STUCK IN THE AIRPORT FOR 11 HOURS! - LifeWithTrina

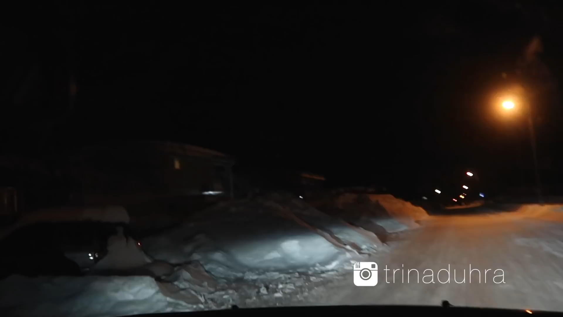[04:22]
This is nuts. Our snowbank's bigger than our entire house.